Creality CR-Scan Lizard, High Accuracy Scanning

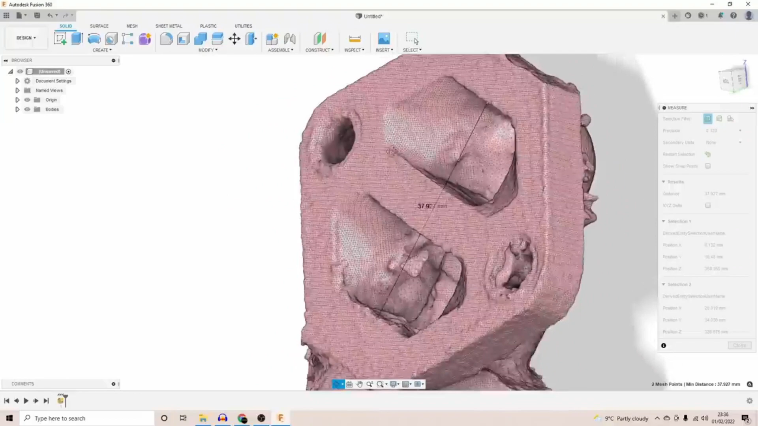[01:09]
this angle yeah we're pretty much tracking the face there so the software says